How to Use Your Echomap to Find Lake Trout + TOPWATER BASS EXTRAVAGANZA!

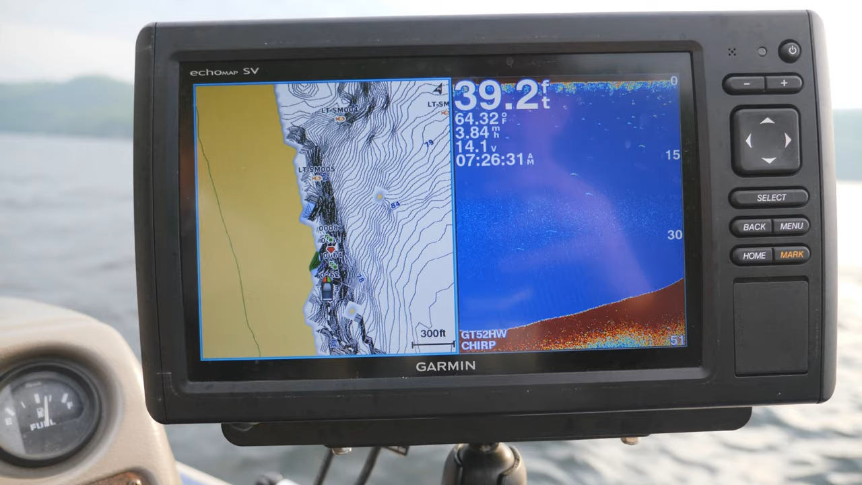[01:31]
On screen: depth 39.2 ft
it's absolutely flat out here there's nothing out here so pretty much any mark we'll see is a fish and what we're looking for fish on bottom that's gonna be key and the active fish tend to be anywhere from 30 to
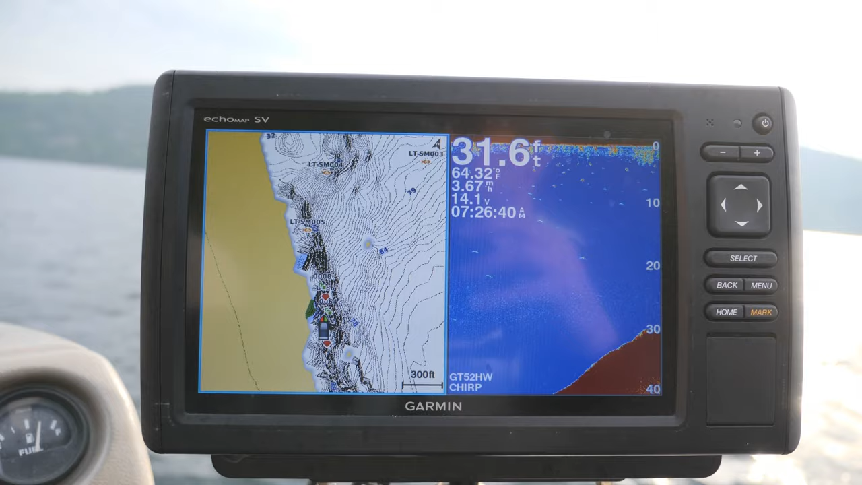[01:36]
On screen: depth 31.6 ft, water 64.32°F, speed 3.67 mph
40 feet and that's it so we're just using our electronics I'm not gonna stop and fish unless I start hitting marks because there's absolutely no point
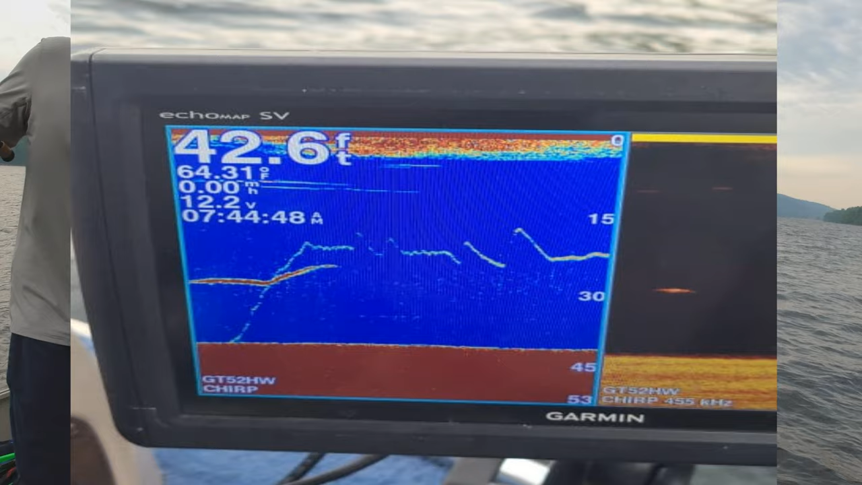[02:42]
On screen: depth 42.6 ft, water 64.31°F, speed 0.00 mph
that's a Laker 100% that tried to that was chasing you so that's what it looks like so if you see a suspended fish just bring your jig up to it when you make him chase
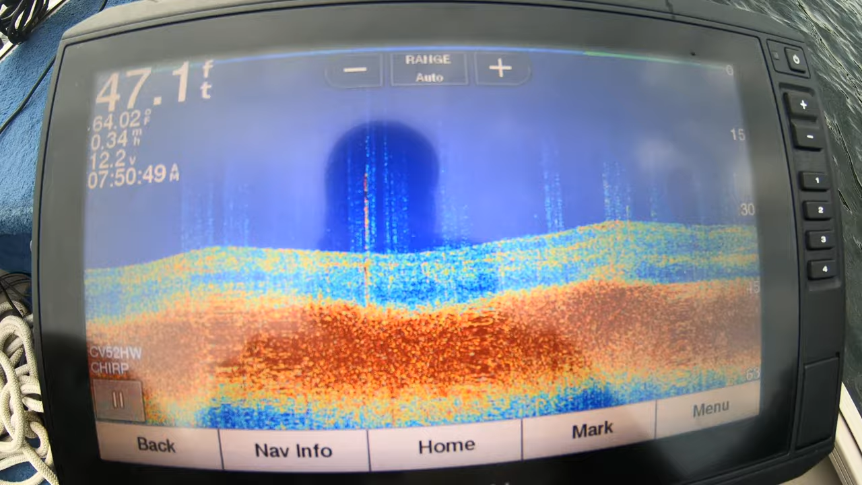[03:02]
On screen: depth 47.1 ft
on your sonar this kind of craziness this is what rock faces look like under the water so you can see here that's this is a rock face that's falling down so this is what's directly under us and this is a rock face that's right next to us that's
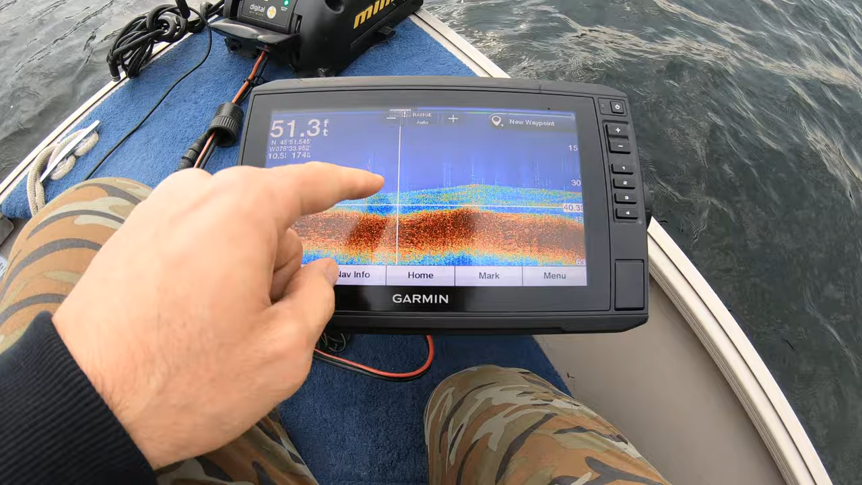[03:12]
On screen: depth 51.3 ft
exactly what that looks like so whenever you see this sort of weird-looking cloudy
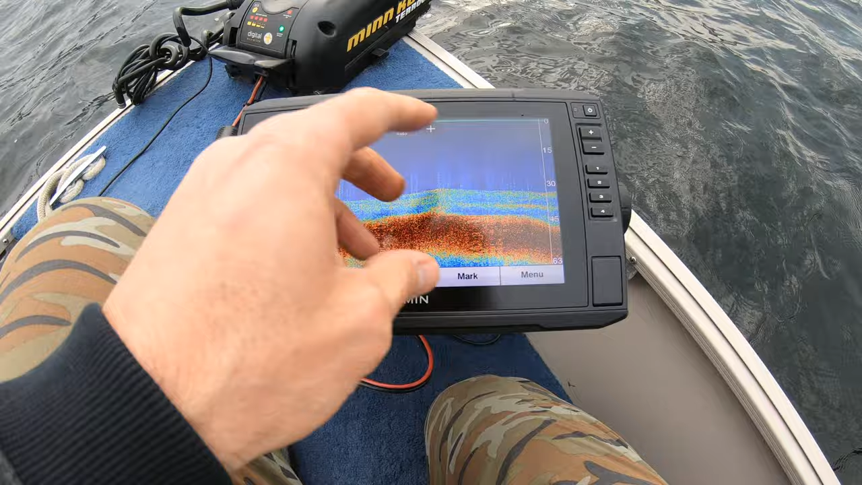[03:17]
kind of imagery like this you're not sure what you're looking at that's exactly what it is these are rock faces oh dude
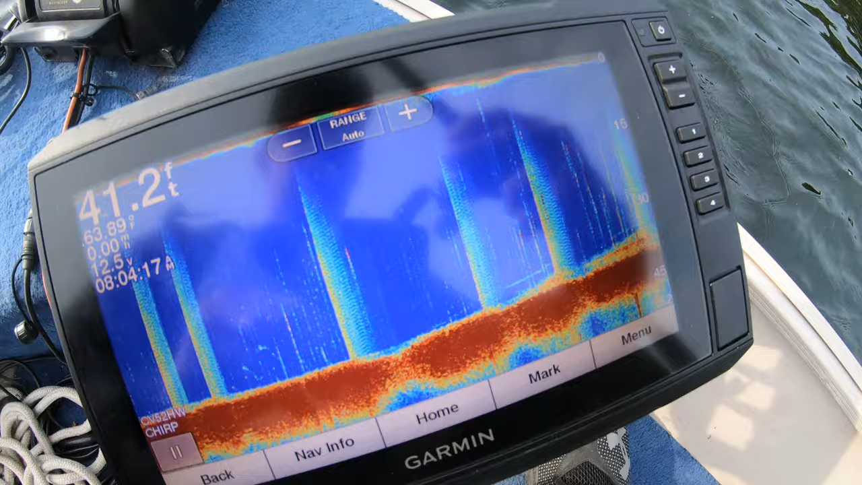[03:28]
On screen: depth 41.2 ft
you didn't take it so here you go guys that's a fish right right there that line
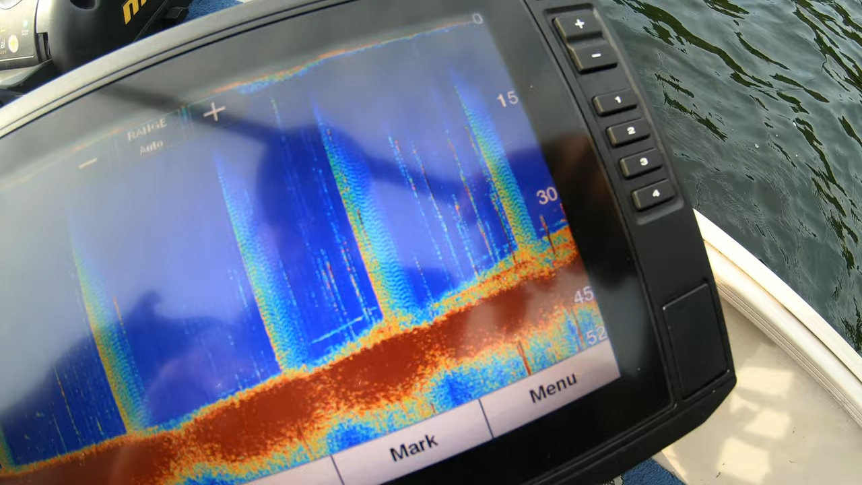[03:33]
that's a fish on bottom see him he's underneath the boat that's why it looks like a big squiggly snake it's
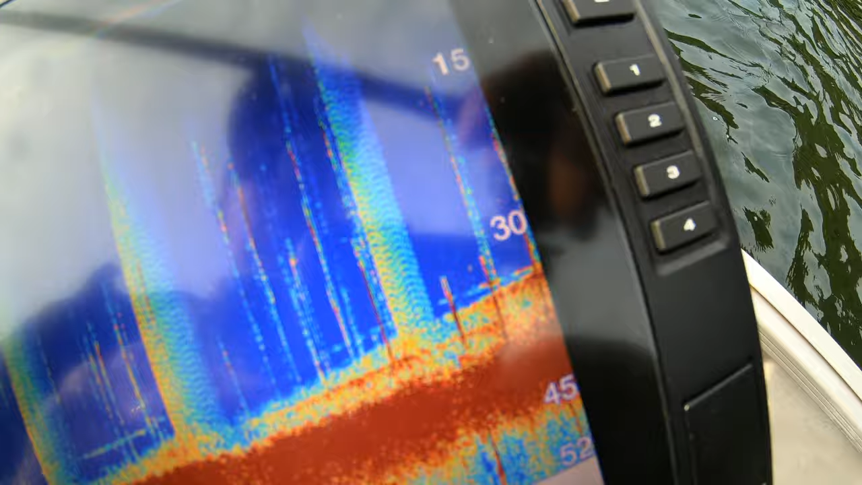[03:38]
because he's staying underneath right on top of him see we can get him by the
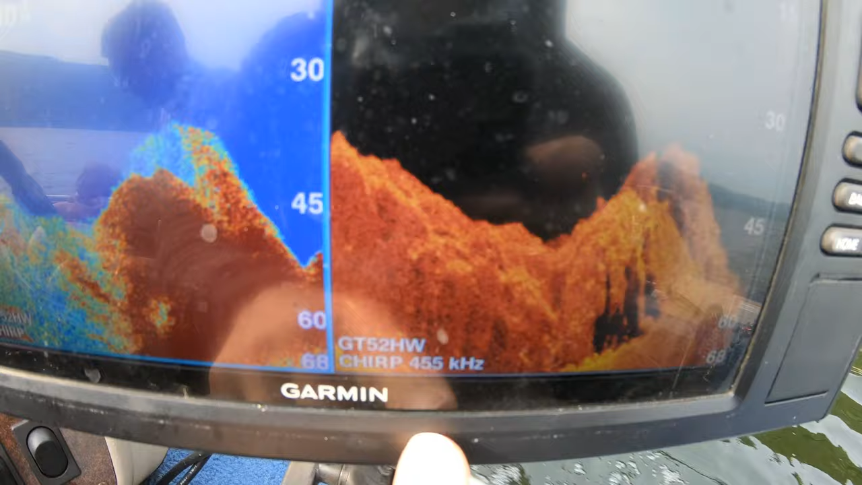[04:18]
the same type of cliff faces and that's what it looks like on regular sonar
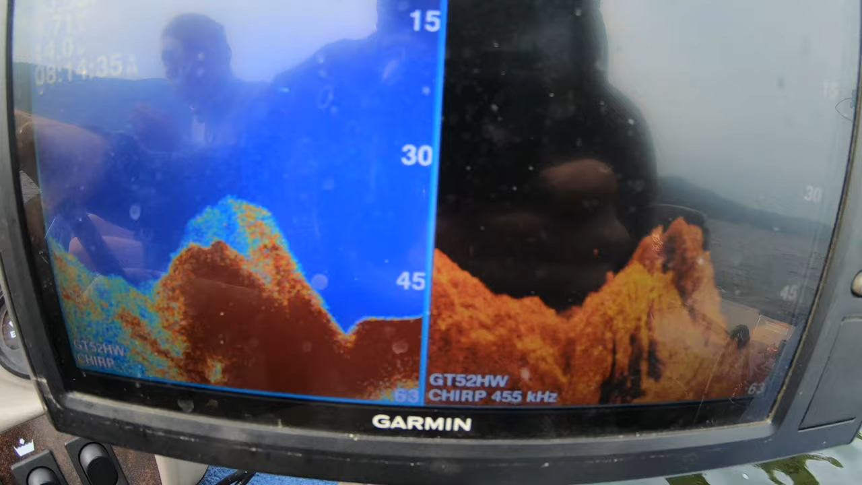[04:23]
there's a big laker right there that's a big one see him that's a big laker yeah hold on let me see if I can get back over let's